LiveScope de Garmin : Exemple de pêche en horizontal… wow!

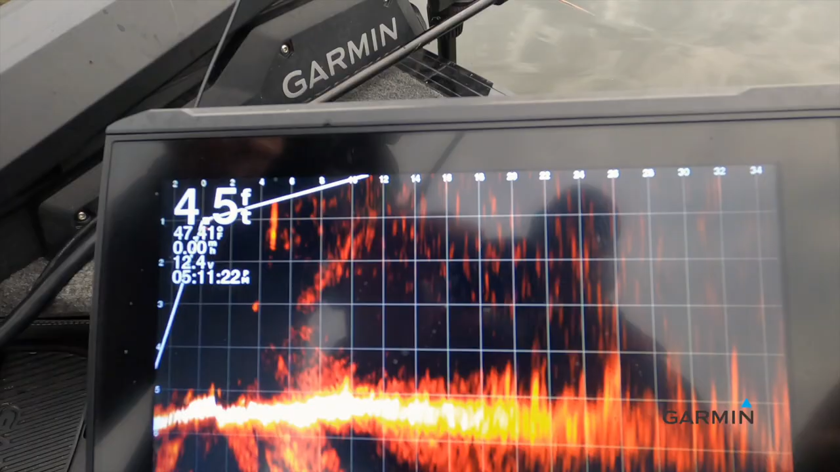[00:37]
On screen: depth 4.5 ft
Ça, ici, là. Ça, ici, quand ils sont plus hauts, plus illuminés, comme ça, à 20 pieds, 26 pieds.
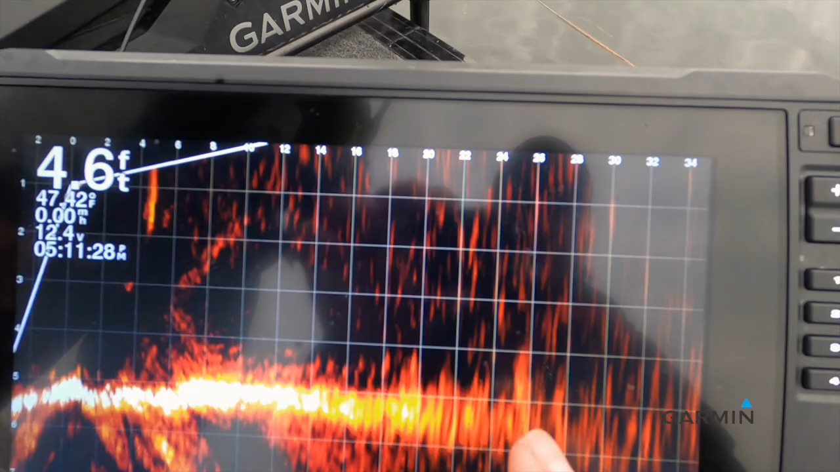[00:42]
On screen: depth 4.6 ft
Là, dans le fond, ce qu'il s'agit de faire ensuite, là, on sait que les poissons repérés sont à 20 et 26 pieds. On a deux.